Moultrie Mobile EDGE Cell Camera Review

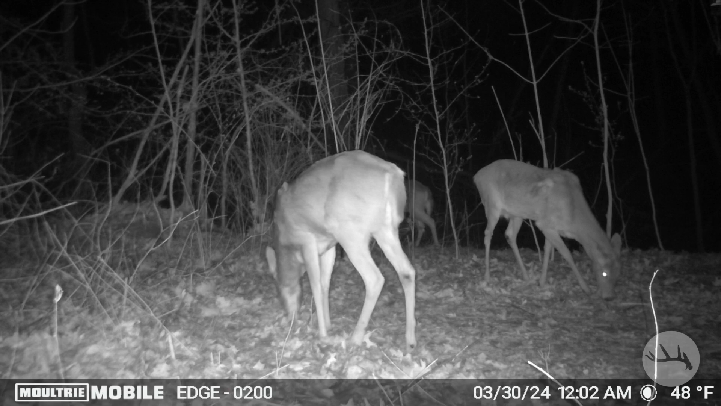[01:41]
of visitors come in the first night and it looks like the nighttime video is pretty good quality